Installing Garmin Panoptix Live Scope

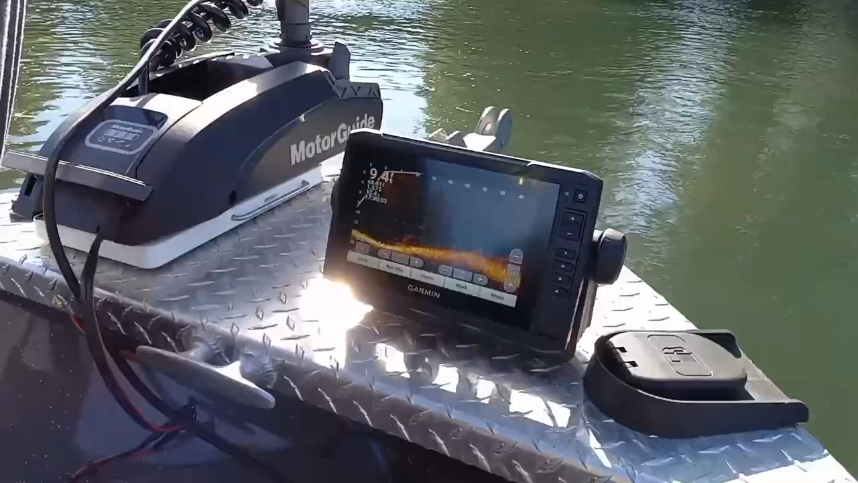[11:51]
I can definitely look around I see some fish going on right here
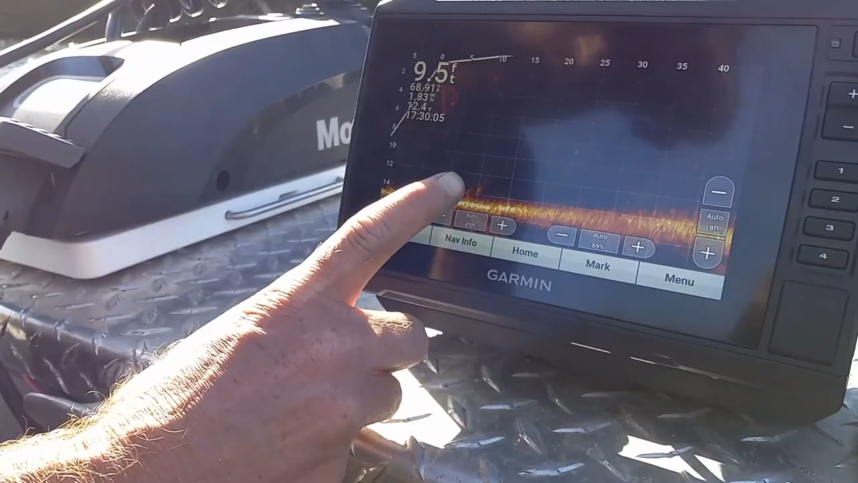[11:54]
right now we're trying to find some sturgeon because there is some sturgeon around here.
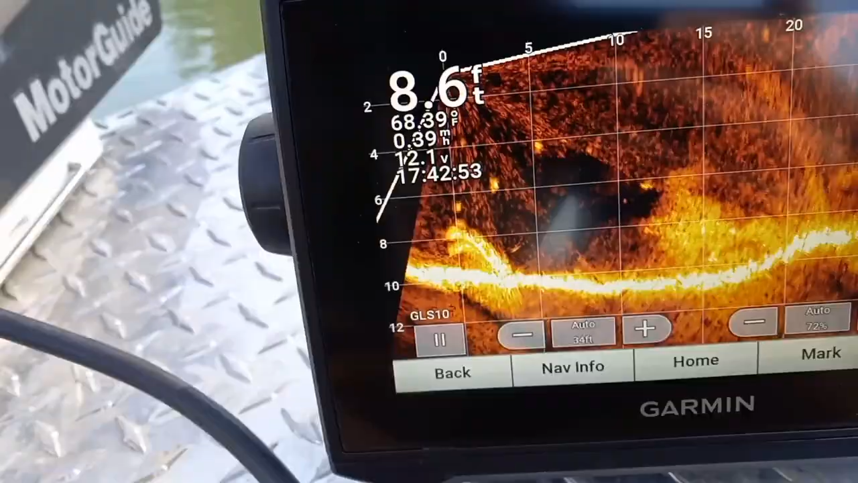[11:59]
On screen: depth 8.6 ft
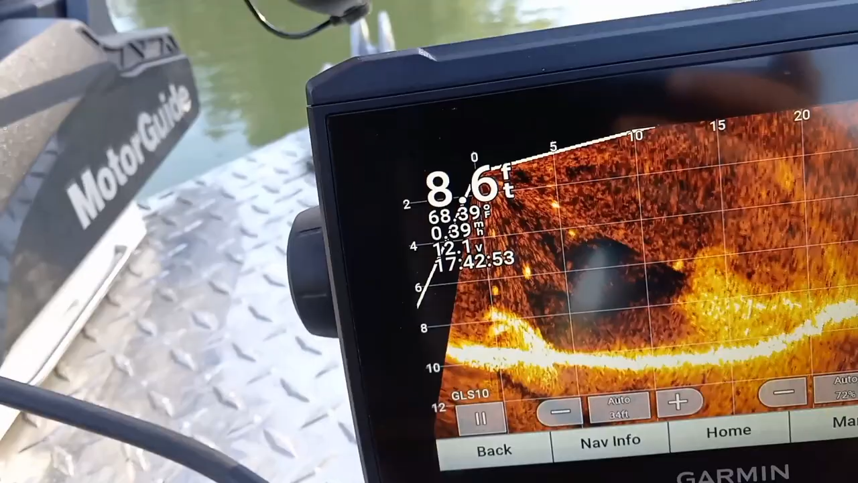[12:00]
On screen: depth 8.6 ft, speed 0.39 mph
Somewhere is the lure there's the lure right there you can see me bouncing it up and down
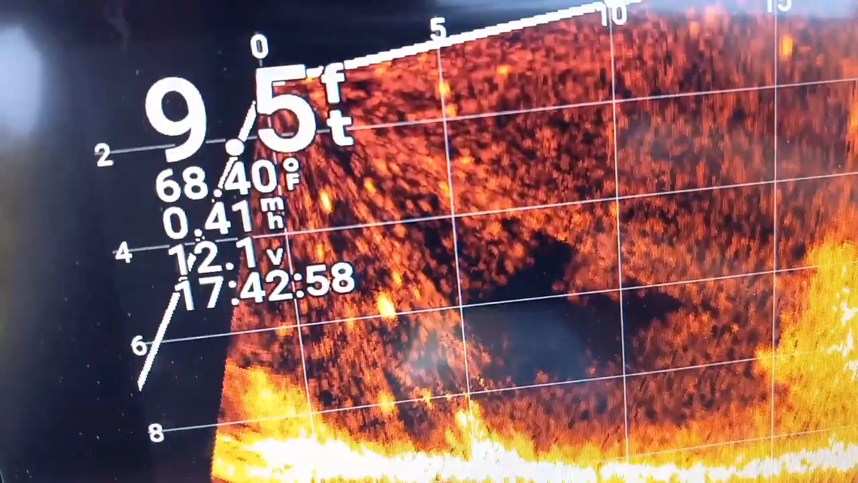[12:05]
On screen: depth 9.5 ft, speed 0.41 mph
right there and there's little little bait fish look at them all look at all those little fish
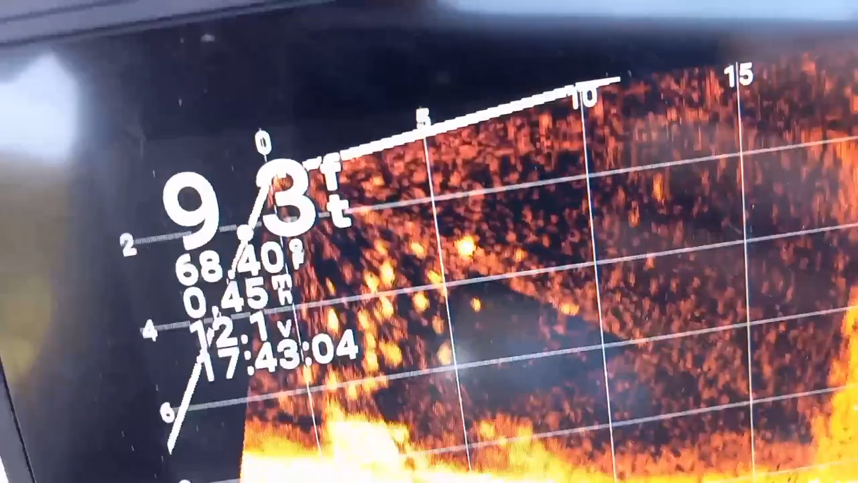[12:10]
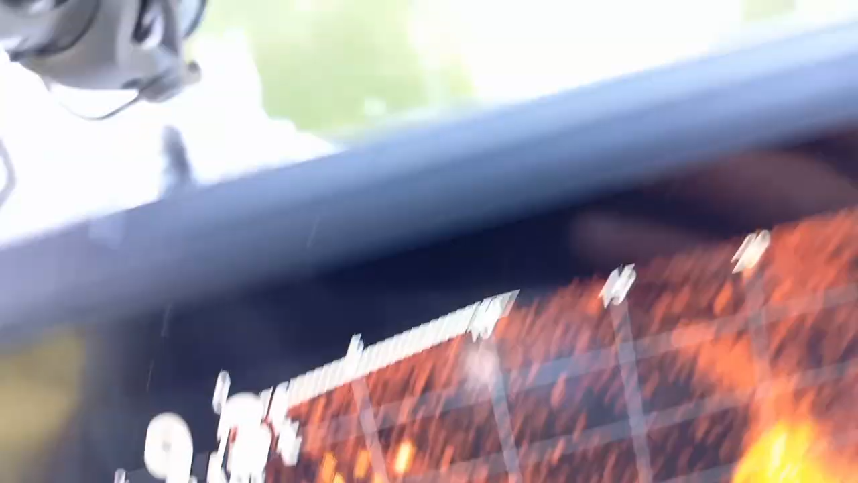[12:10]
and then if you look look at you can see